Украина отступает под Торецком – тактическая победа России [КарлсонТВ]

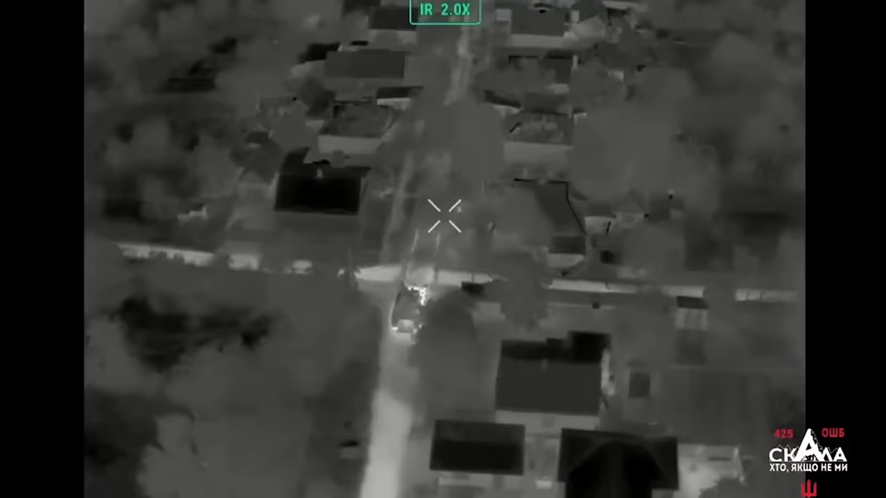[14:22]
Операция была проведена ночью подразделением элитного 425-го штурмового батальона «Скала».
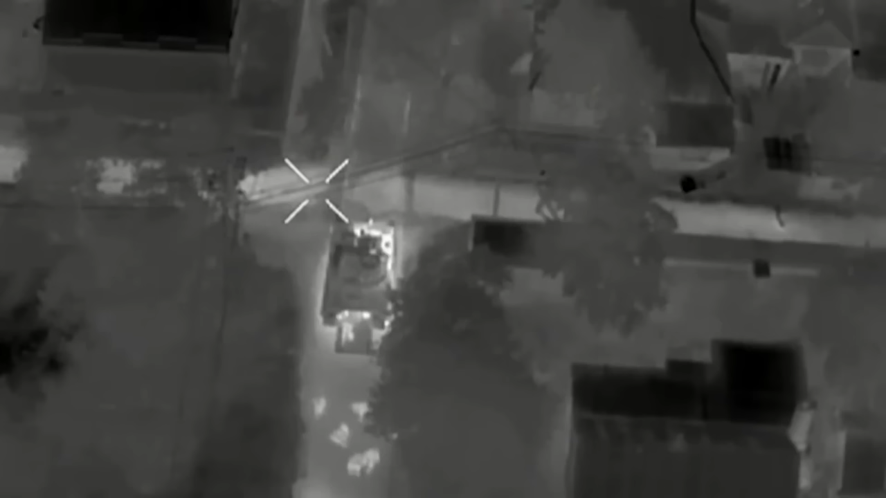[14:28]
Мы видим, как М2А2 «Брэдли» высаживает огневую группу.
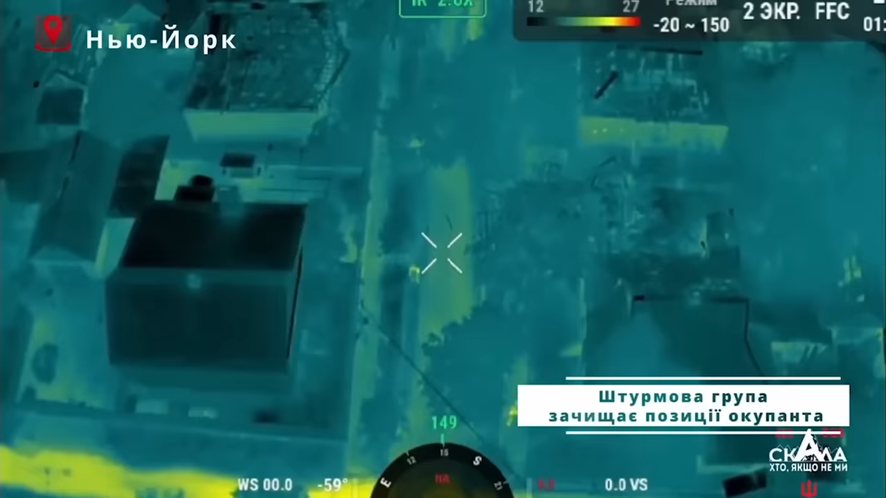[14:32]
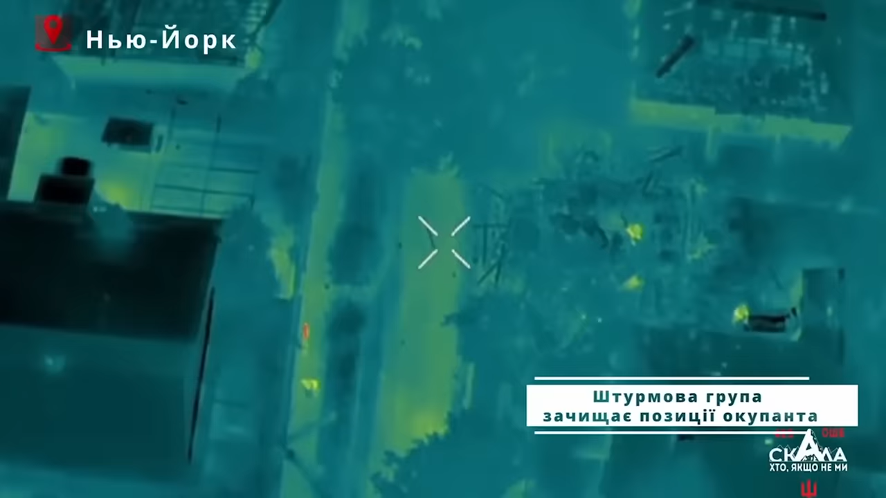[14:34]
Украинские штурмовики, оснащенные приборами ночного видения и тепловизорами, быстро продвигались вперед, используя дроны для разведки и при огневой поддержке «Брэдли».
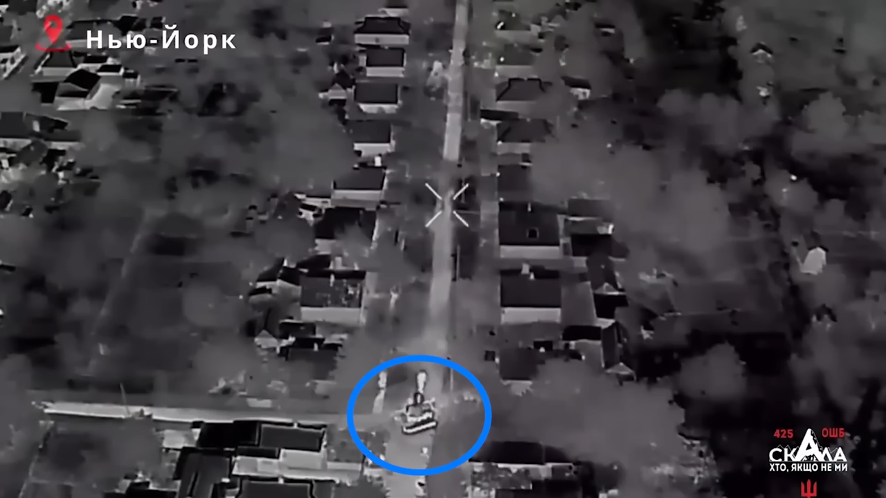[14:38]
У нас есть видео только одного отряда, но я думаю, что на самом деле контратака состояла из нескольких огневых групп, атакующих с разных направлений.
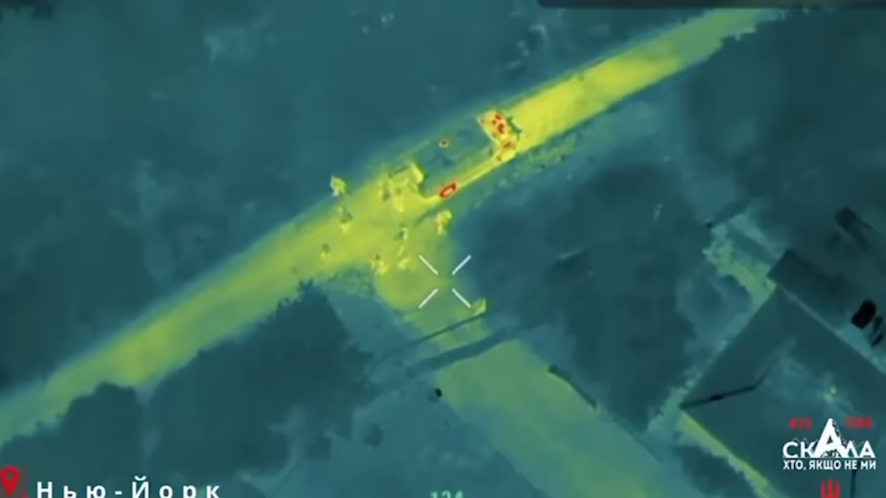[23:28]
Как и в прошлый раз, в ту ночь вылазку предпринял по меньшей мере один отряд 425-го штурмового батальона «Скала»,
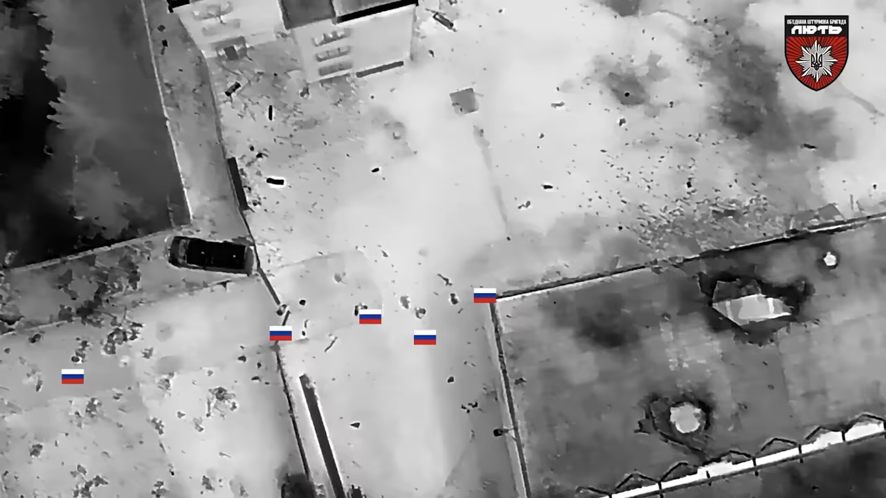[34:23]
Мы знаем об этом по удару из засады
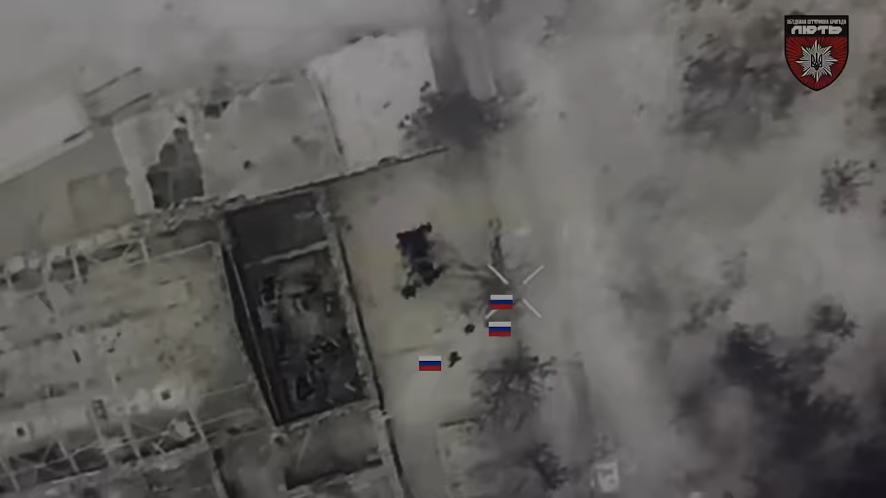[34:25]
украинцев дронами на подразделения размером примерно со взвод из 30 солдат. Однако такого незначительного успеха было недостаточно.